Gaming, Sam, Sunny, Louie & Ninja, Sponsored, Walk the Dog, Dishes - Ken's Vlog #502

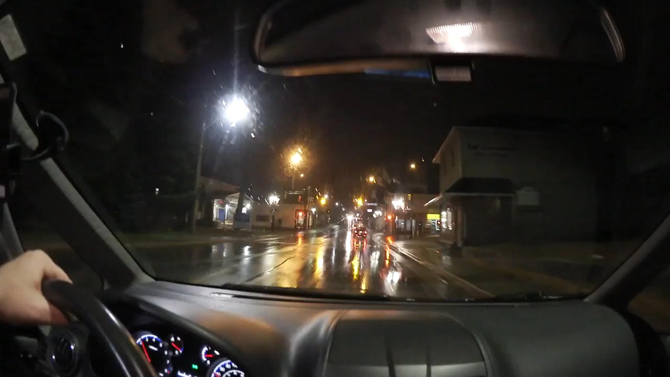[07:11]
Woo And we got stopped by the lights Damn it Okay guys i don't know where i left off my last vlog I guess it was going through